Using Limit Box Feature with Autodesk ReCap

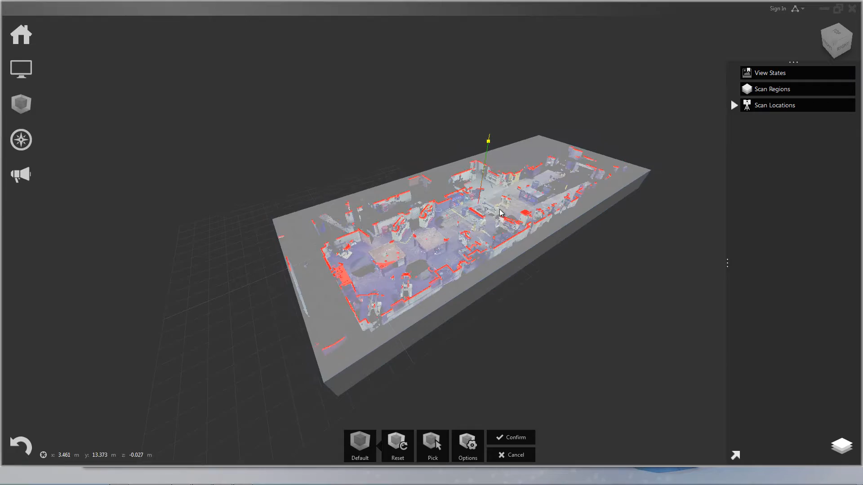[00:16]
As you may have guessed, points inside the box remain visible while those points outside the box are hidden.
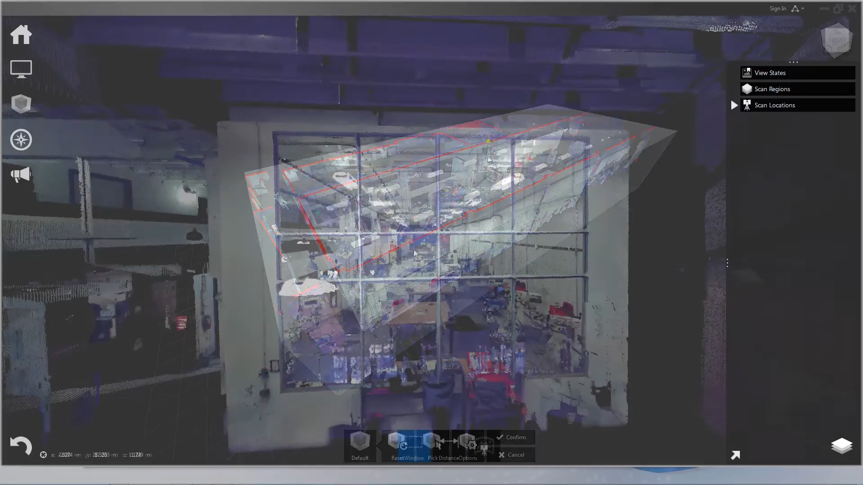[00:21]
So to make a limit box, go to the Limit Box menu and click New Limit Box.
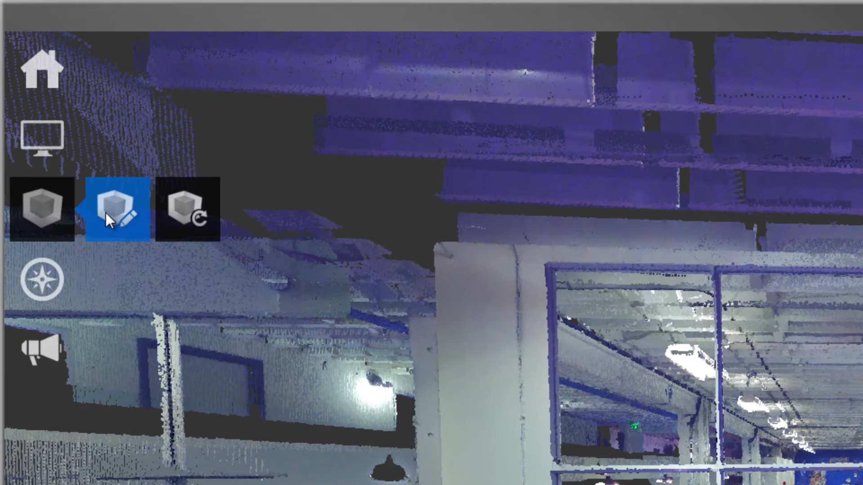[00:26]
This will make a limit box that encloses the entire scene by default.
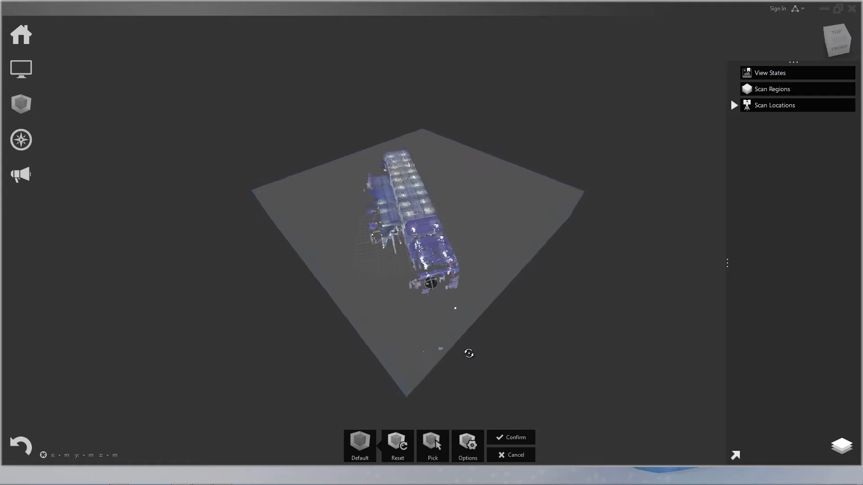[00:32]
You can rotate the limit box by grabbing
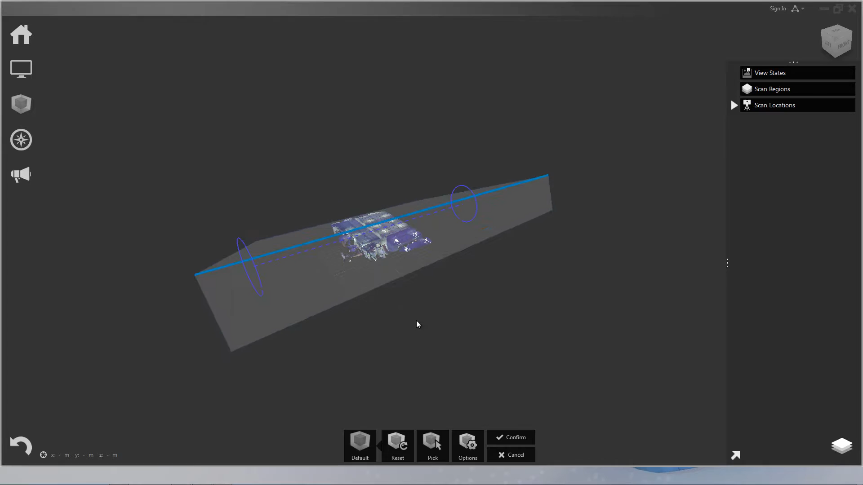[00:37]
an edge and you can change the size by grabbing a face and dragging it.
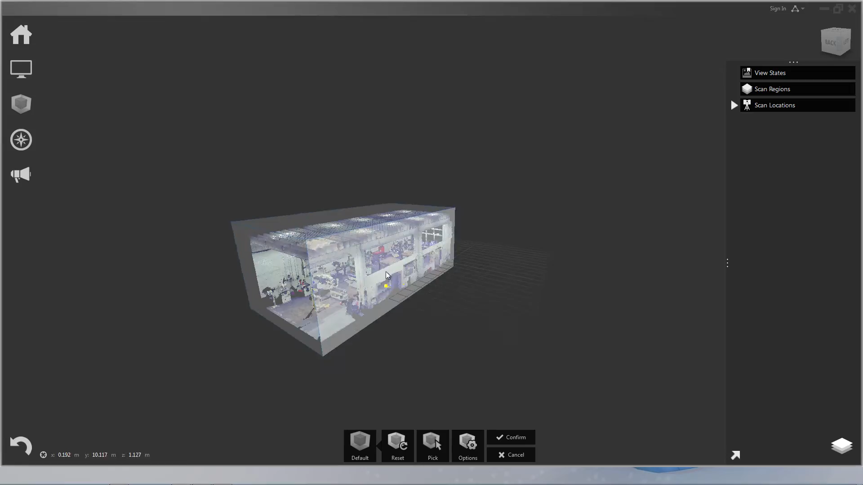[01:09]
So I'm going to actually just chop the back off because we just want to focus on the area we have detail in, like so.
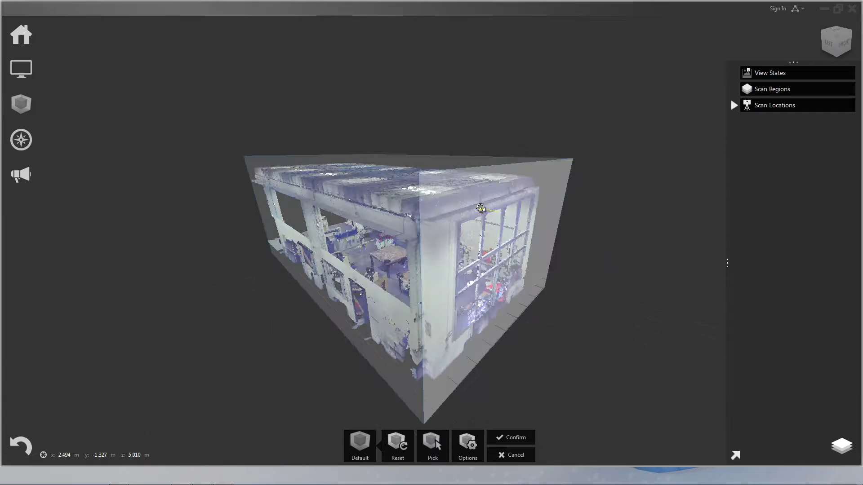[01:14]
So once you're happy with your limit box,
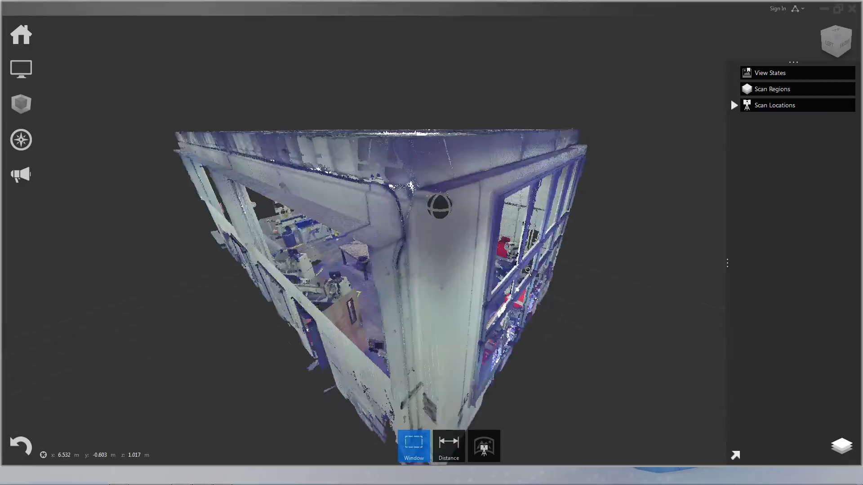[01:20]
just click Confirm and you'll see now we've hidden a lot of the extra points.
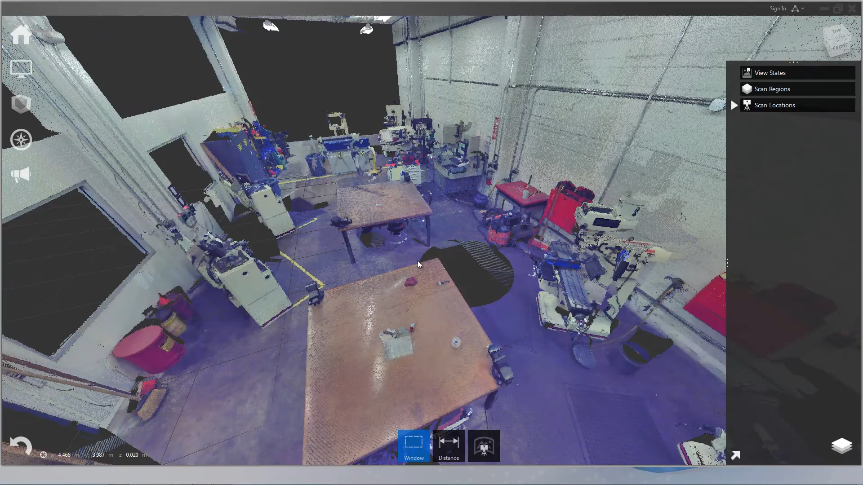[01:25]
It makes it a lot easier to look at the area that we're interested in. So now we have one bounding box set up for our scene and I'm going to show you how to use view states to save multiple bounding boxes or limit boxes. In the project navigator, let's open that up, under view states you can save a view state and the view state will actually save the current limit box.
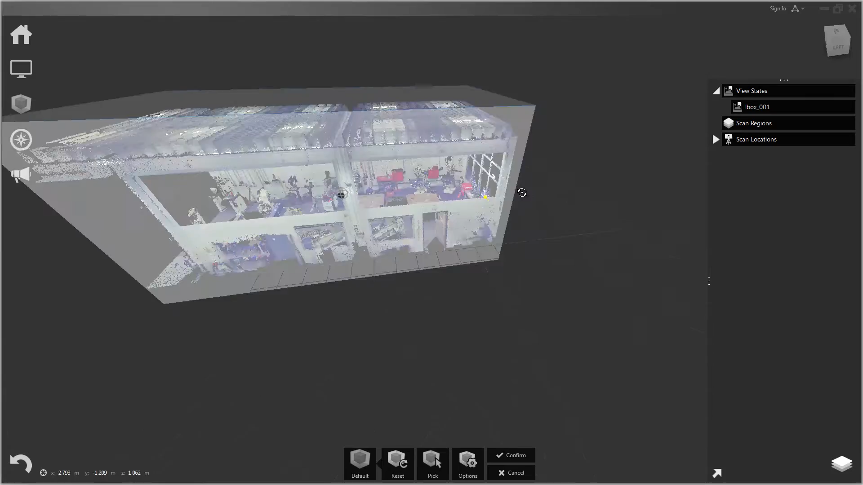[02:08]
Okay, and now I can go ahead and make a new limit box. So let's just isolate one piece of equipment in this room.
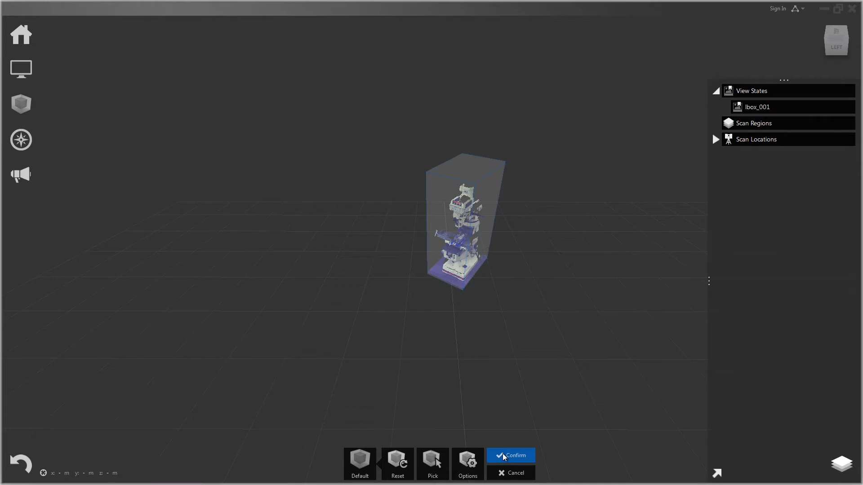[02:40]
And a view state can also save any other settings you have on the view, such as the color.
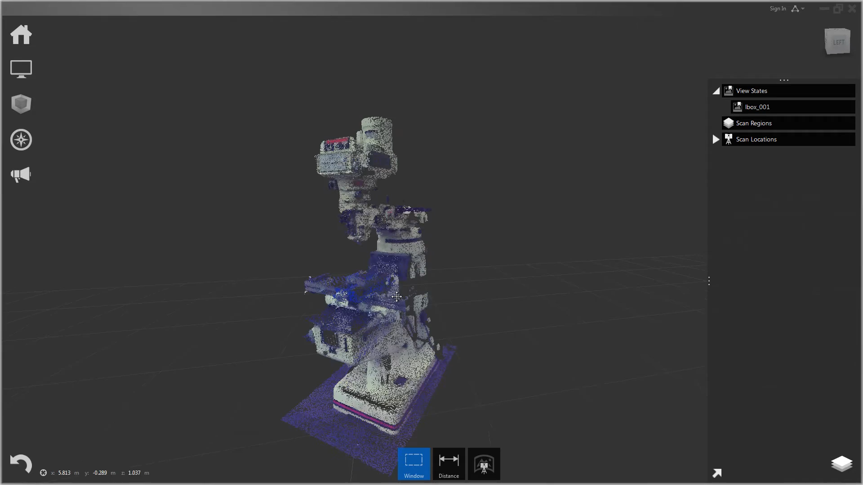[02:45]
So let's go ahead and make this intensity. And we could even light it.
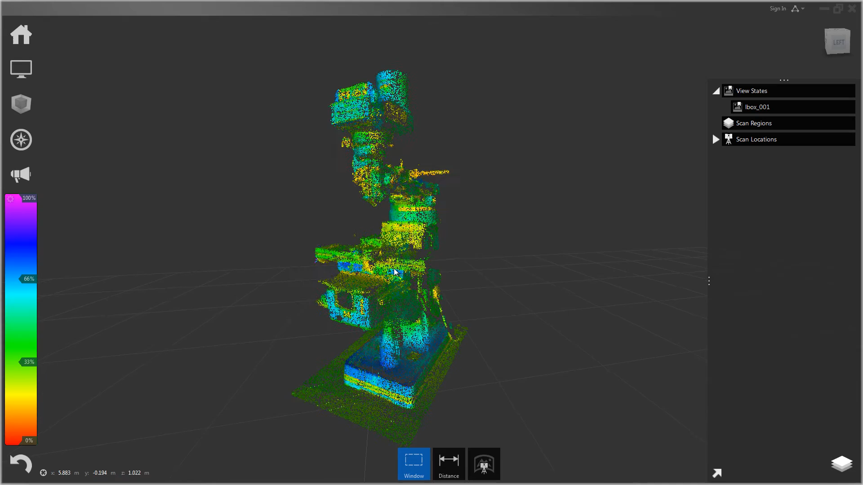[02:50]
So we put some lighting and intensity on it. Now let's just save.
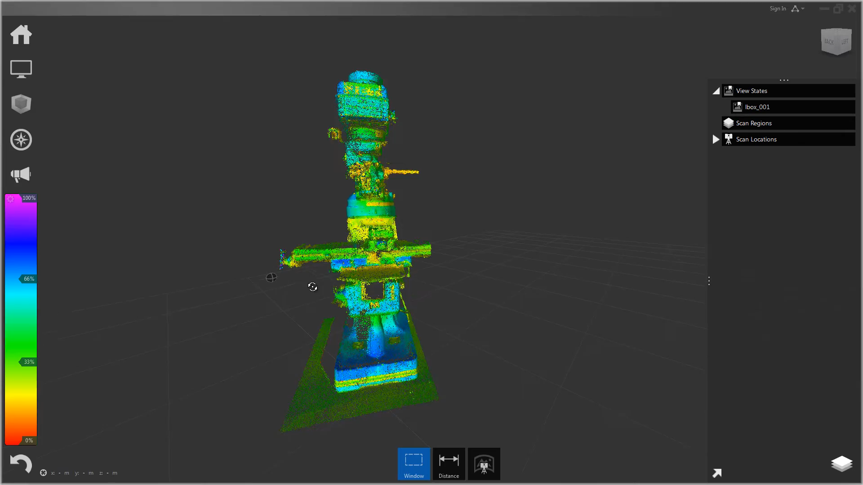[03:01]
So we'll just save this one.
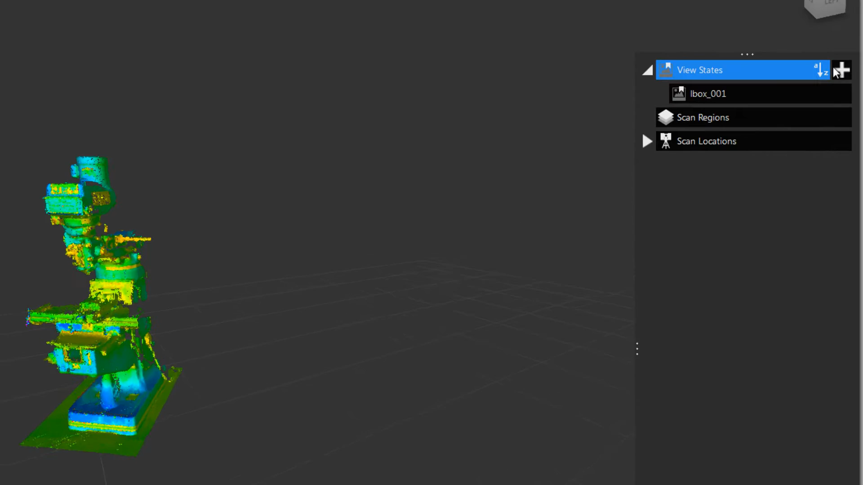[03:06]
LBox02.
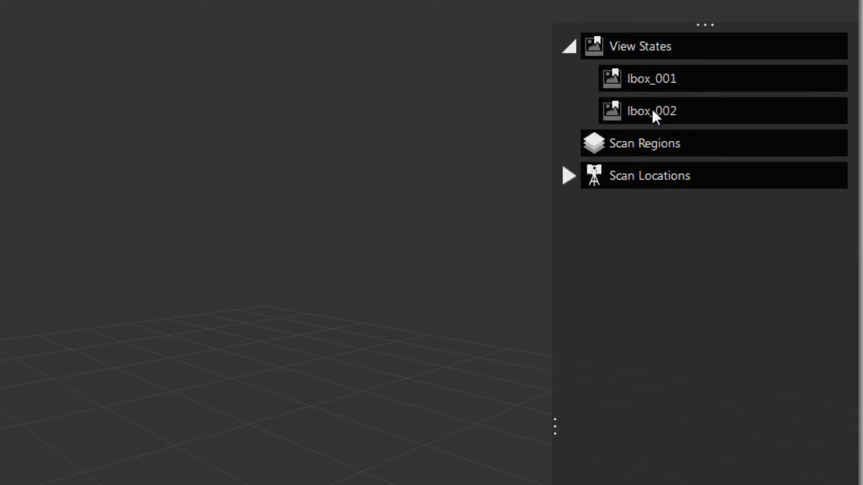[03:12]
Okay, now if I click the original one, you'll see it takes us back to the original limit box with the original color settings. And I can return to this one.
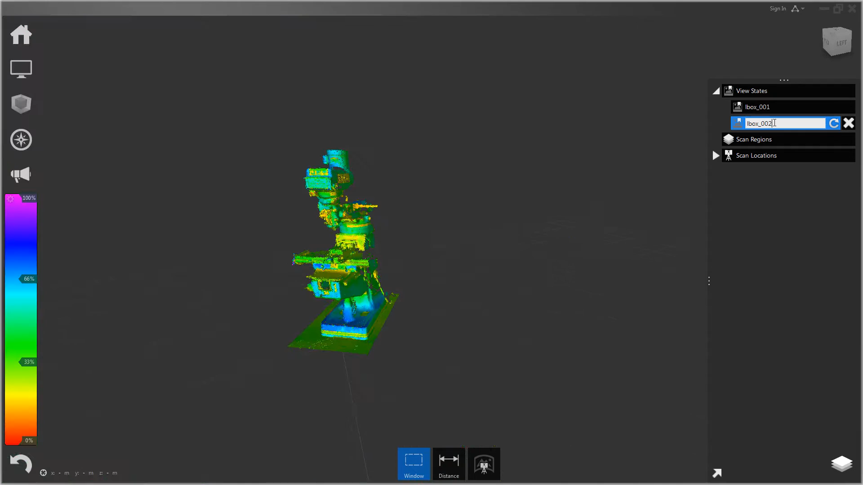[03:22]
And you can save as many different views as you like. And so lastly, I'll show you a few of the handy options with limit boxes. So let's go back to limit box.
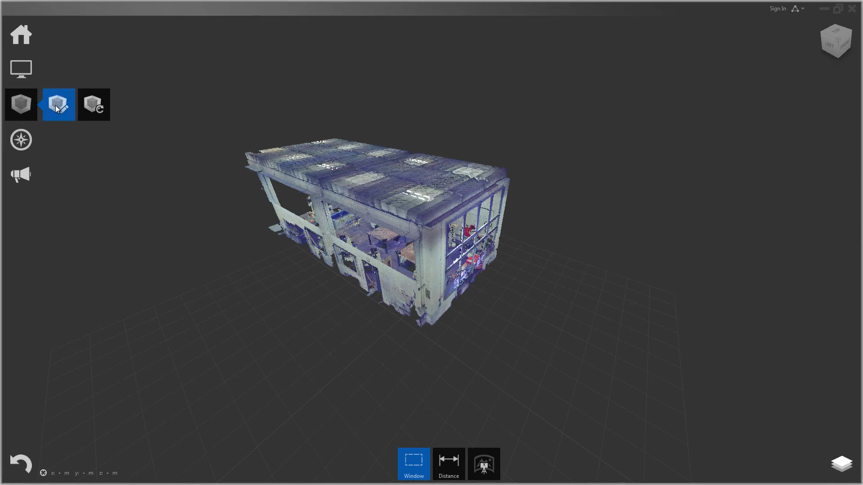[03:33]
And once we click limit box, our contextual menu comes up down here again.
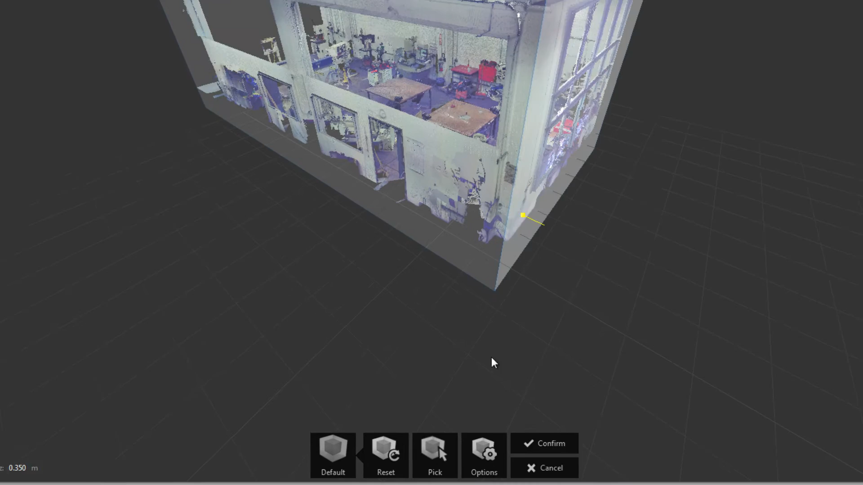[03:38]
And under options, you'll see highlight edges.
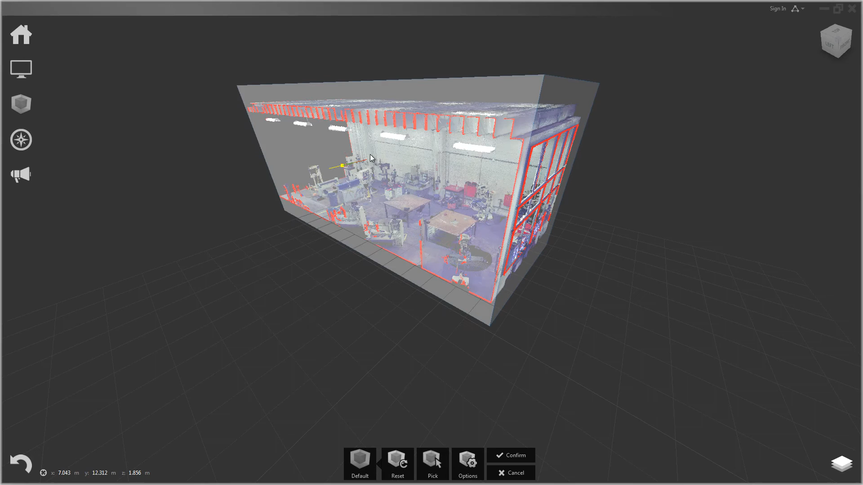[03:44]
And highlight edges turns the points red where they intersect with the box, giving you this nice sectional view through the point cloud. And the other option is use interfaces, which hides the faces of the box that are in between you and the point cloud.
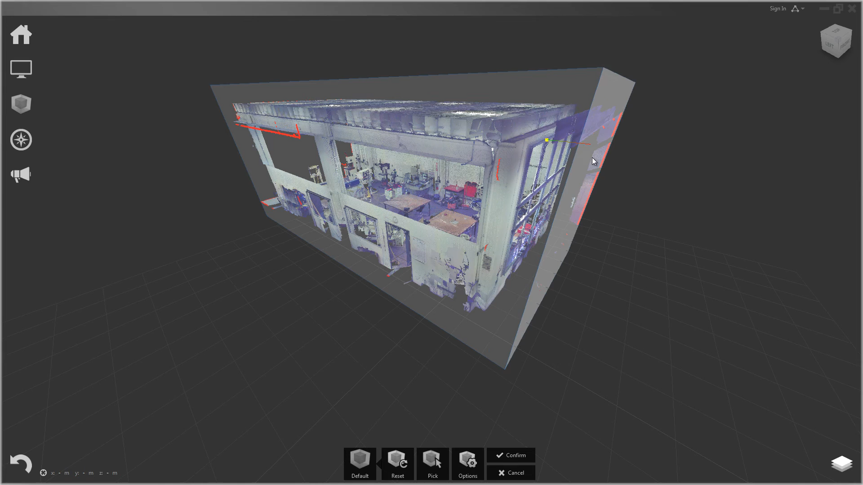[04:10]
So you can also use tab to toggle those on and off. And it's handy because a lot of times you want to be able to grab the face with them on, but then you want to click tab to turn them off so you can see it a little cleaner. And that wraps up this video on limit boxes. Thanks for watching.